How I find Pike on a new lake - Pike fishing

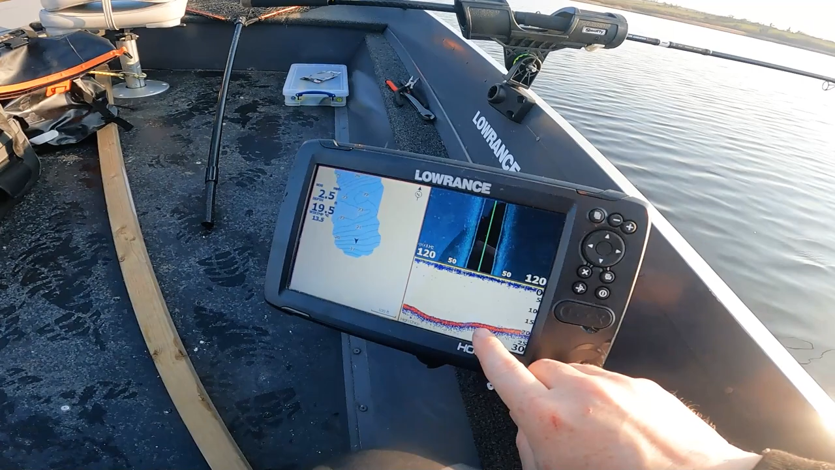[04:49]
There's the first sign of life. But I'm fairly sure our lowers are not going to be near that.
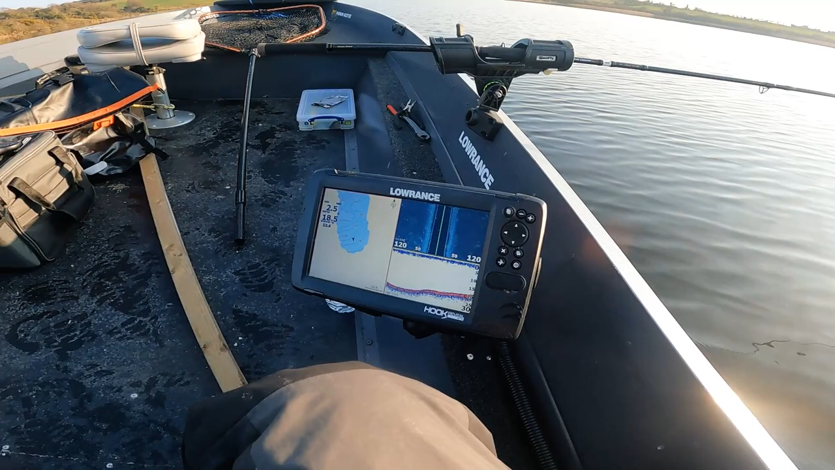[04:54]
They're going to be around this here. This level. At 10 to gravity, which might get in a bit deeper. But lookit. There's only one way to find out where this fish are. And let's get into the water.
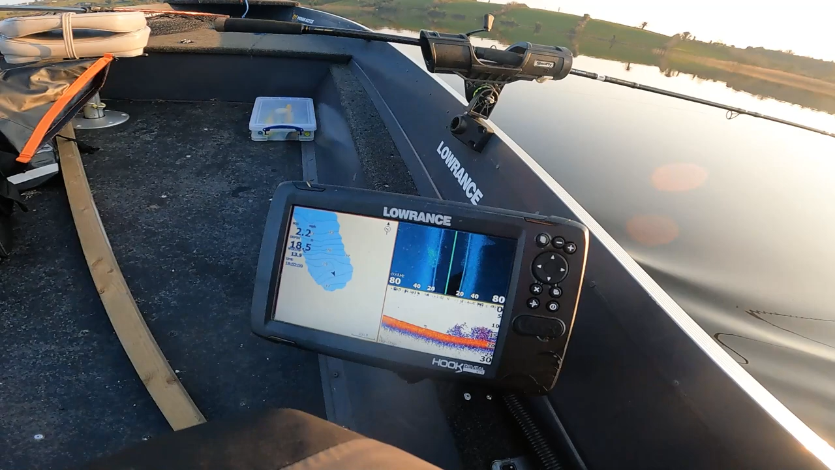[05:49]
First sign of life guys. First sign of life.
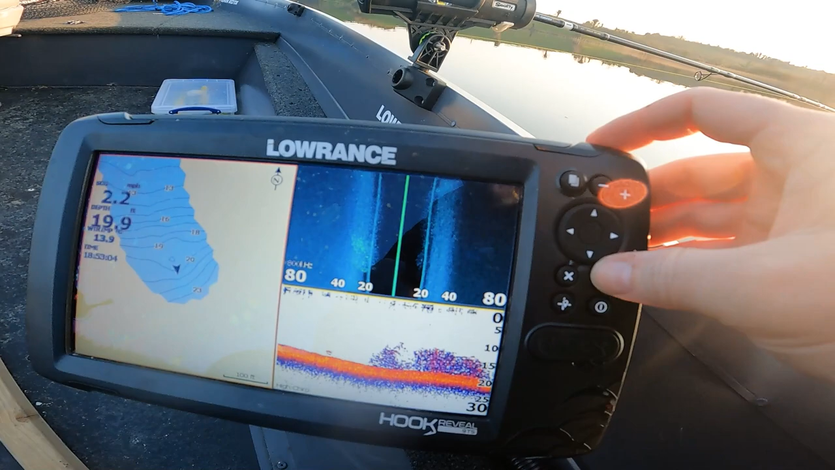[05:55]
And then I can continue searching.
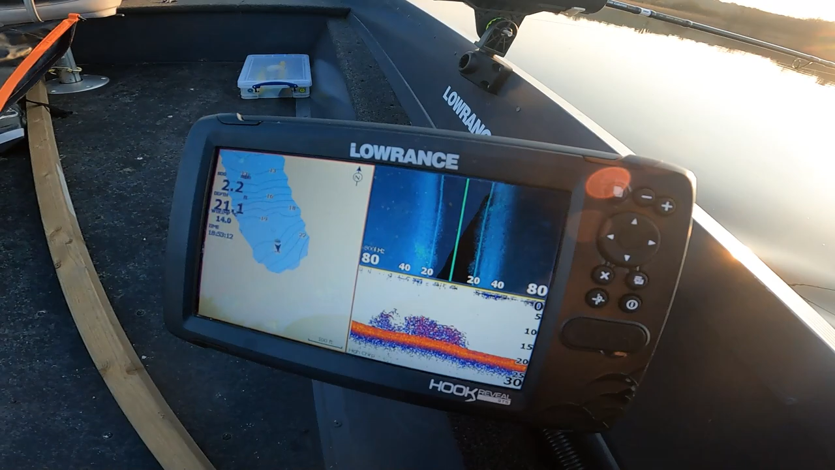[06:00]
But this is definitely a nice place.
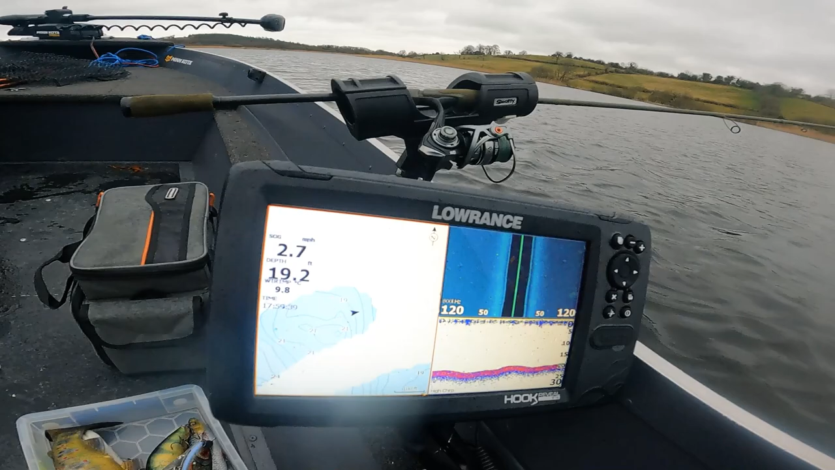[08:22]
On screen: speed 2.7 mph
It's fairly quiet there. On the. On the. Fish finder. There's no real marking for much. Mind you. There's a shoal there. So. I'll just. Put away a point there. And we'll slowly build up. But. Where.
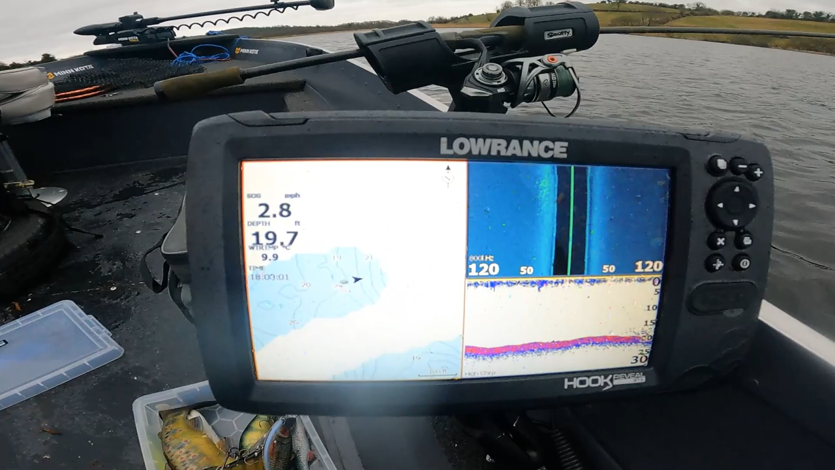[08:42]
On screen: depth 19.7 ft, water 9.9°C, speed 2.8 mph
Where we'd like to fish. But hopefully that'll. That'll tell us as good things to come.
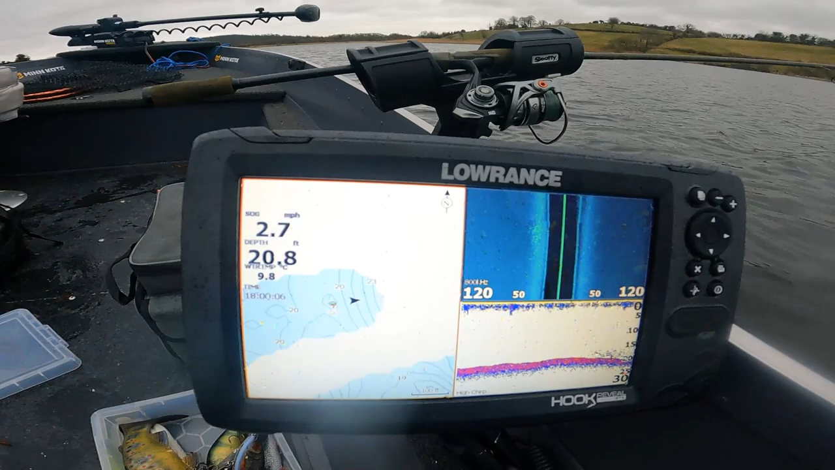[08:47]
On screen: depth 20.8 ft, speed 2.7 mph
But there's. There's plenty there now. So hopefully something'll go off here.
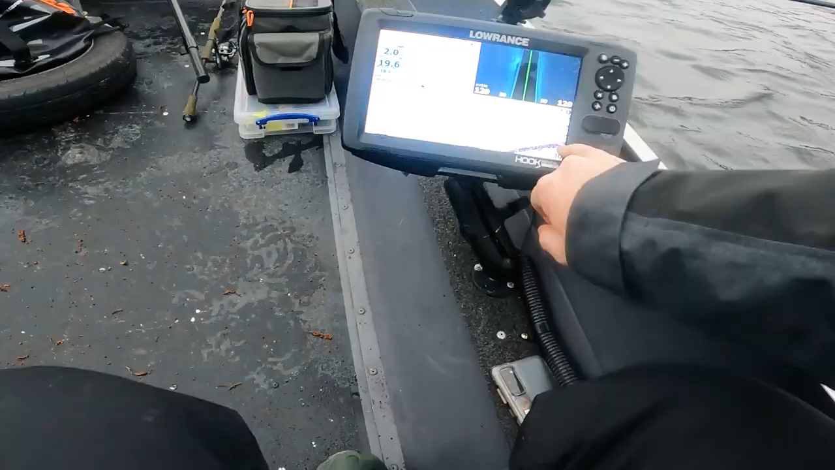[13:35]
20 foot. It's going mad. And it's either side of us. In the side scan. So. You can see that. But we'll see. What else today brings. Lot of fish this side.